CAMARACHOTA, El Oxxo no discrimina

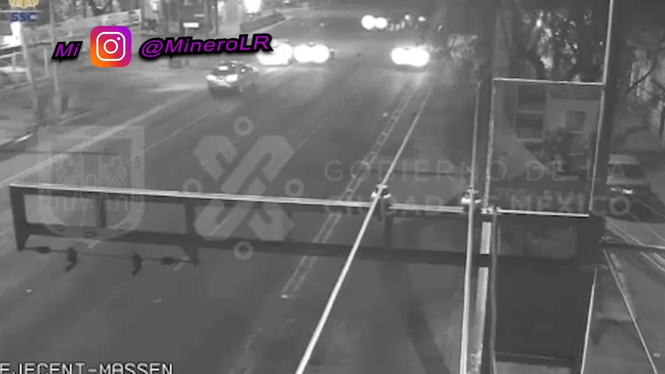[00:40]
correr mi carnal y en eso la cámara lo capta y dice Ah chica que está pasando raro ahí y en eso capta a dos hombres dándole en su mouse era otro que está tiradito en el suelo Dejenme perros, dejen mis cosas, pero no le hicieron caso y que lo despojan de todos sus chuchulucos y que se largan El otro ya todo arrastrado ya
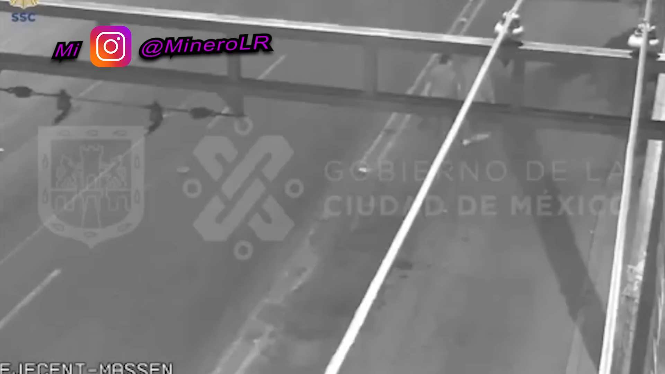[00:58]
ni la hizo de jamón ni la cámara pues captó a este par de individuos Como se alejaban en la oscuridad de la noche,
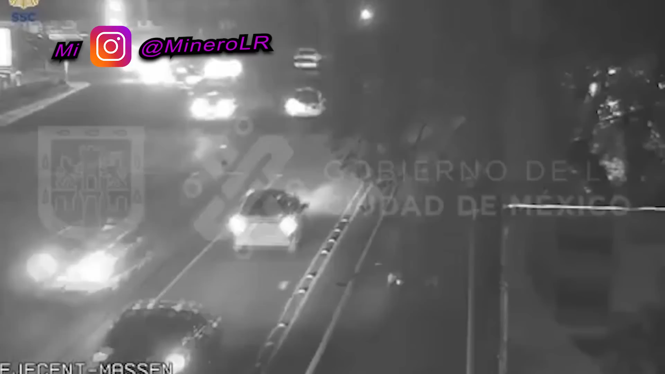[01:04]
en la penumbra de la ciudad Uno de esos patrañosos todavía le hace la parada un taxi Como pues lo mandaron al diablo,
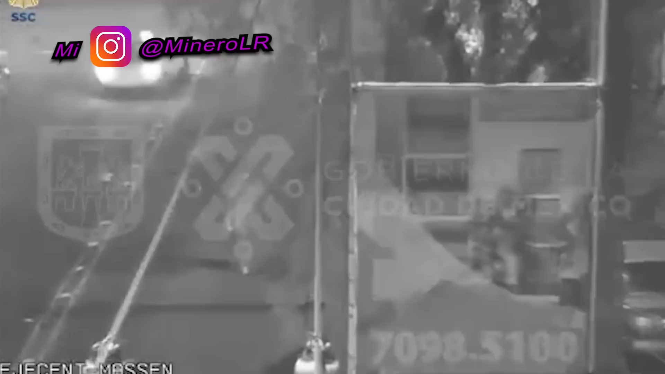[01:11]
se fue así caminando como Juan por su casa Atravesando la avenida, dice ahorita ya me voy a mi cuchitril Que le llega Doña Chillona Que se vaga el poli que le dice a ver mi perro recárguese contra la patrulla
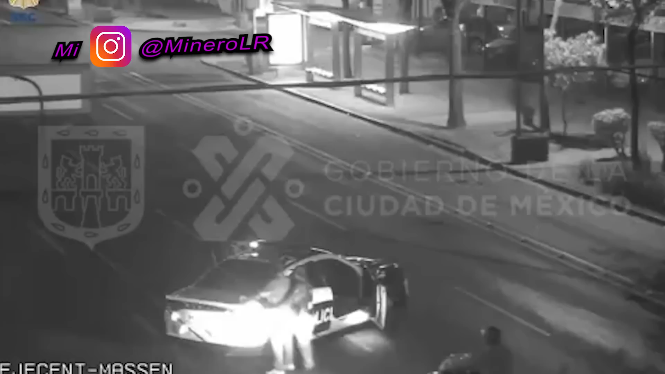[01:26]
parejita salga Y que sale la mujer patrullera que venía conduciendo el automotor Ya después llegó pues
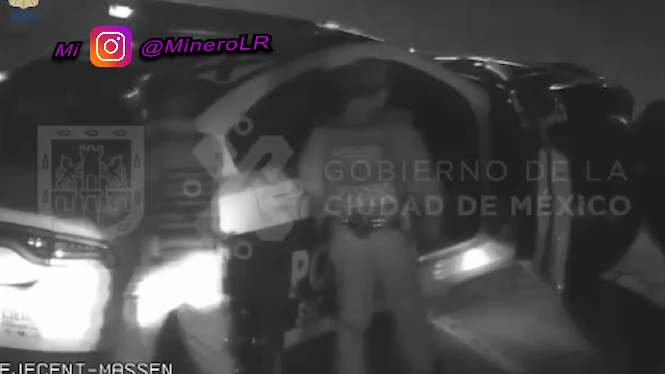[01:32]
ahora si los refuerzos y pues el flujo vehicular continuó Y vámonos al
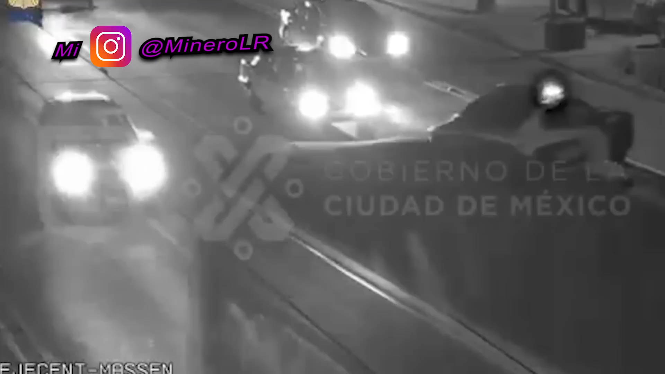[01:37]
MP mi chavo Y pues ya las cámaras también captaron a la víctima Que ya andaba toda congojada ahí en la esquina,